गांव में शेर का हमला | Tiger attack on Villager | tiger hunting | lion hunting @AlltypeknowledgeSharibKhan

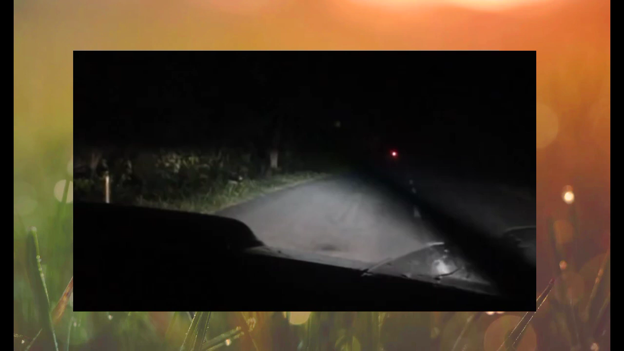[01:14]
ہے اپنی مستی کی چال میں اس کو پتہ نہیں ہے کہ آگے کیا خطرہ ہے تو بائک سوار پر یہ کس طرح سے حملہ کرے گا ابھی آپ دیکھتے رہیے بنے رہیے دیکھیں بچہ بھی آ چکا ہے اس کا بچہ بھی آ گیا ہے اور بڑا بھی سائیڈ میں آپ دیکھ پا رہے ہوں گے اور بائک سوار جیسے ہی آئے گا یہ آیا یہ دیکھئے یہ دیکھئے اور یہ کیا حملہ یہ دیکھئے بچ گیا بال بال بچا شیئر کے حملے سے پریہ ٹک بال بال بچ چکا ہے دوستو اس طرح سے جنگل میں جانا بہت ہی خطرناک ہے آج کل روڈوں